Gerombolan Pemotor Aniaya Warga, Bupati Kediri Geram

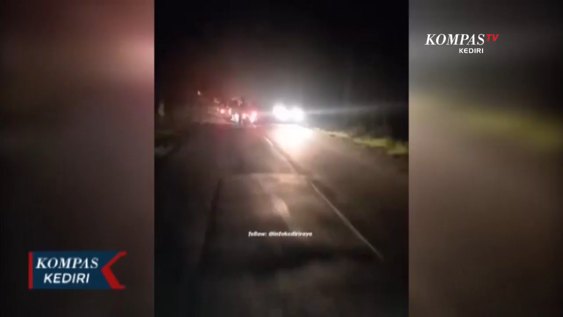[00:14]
Kekerasan ini terjadi di Jalan Raya Kediri Pare, tepatnya di kawasan Gurah, Kabupaten Kediri.